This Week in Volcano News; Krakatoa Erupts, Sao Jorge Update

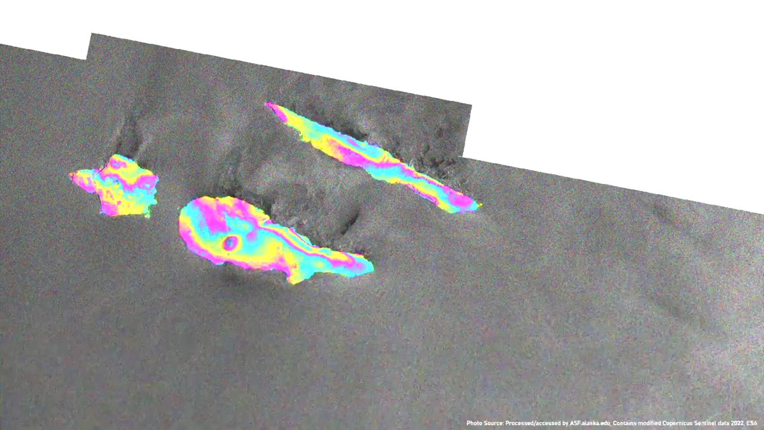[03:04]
New uplift was subsequently not detected between April 8th and April 20th, reflecting that magma was likely solidifying at depth.